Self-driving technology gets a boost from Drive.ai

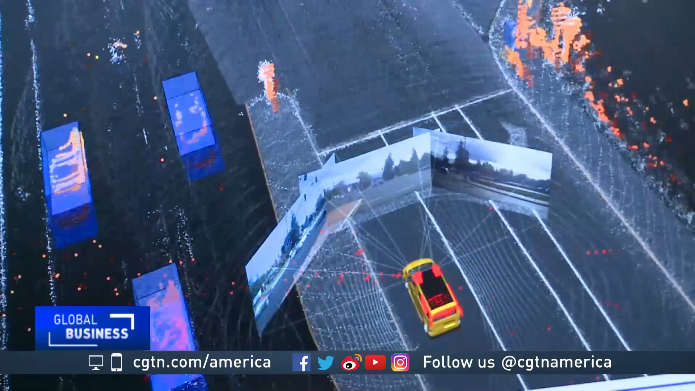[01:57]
the data collected and the camera views from every angle of each journey can be dissected later